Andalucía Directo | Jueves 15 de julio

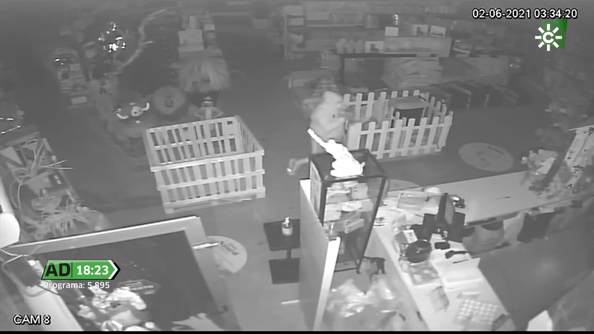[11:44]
Los ladrones, en cuestión de minutos, destrozaron el escaparate y se llevaron a un guacamayo que responde al nombre de Paco. ¿Sabían a lo que iban?
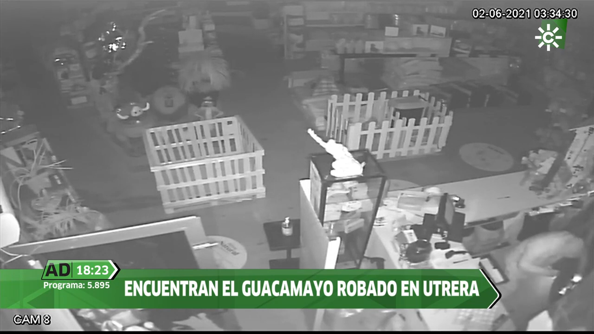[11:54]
Porque en el mercado negro este animal está valorado en 3.000 euros. Los propietarios ofrecieron incluso una recompensa. Pues bien, como les avanzamos al principio, el guacamayo ha aparecido en Dos Hermanas.